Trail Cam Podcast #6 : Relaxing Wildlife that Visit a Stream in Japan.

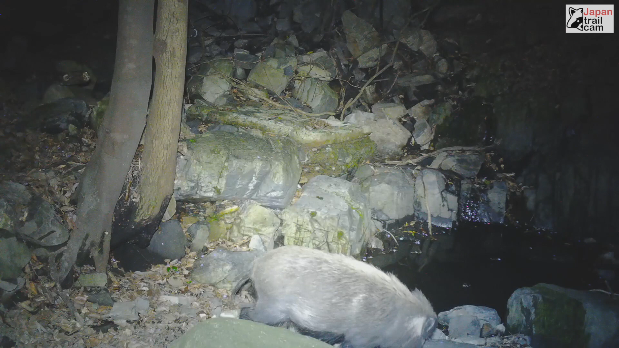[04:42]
In the water there, you can see some sakura leaves. It's right around spring here. A lot of sakura, sakura leaves have fallen off into this little pool.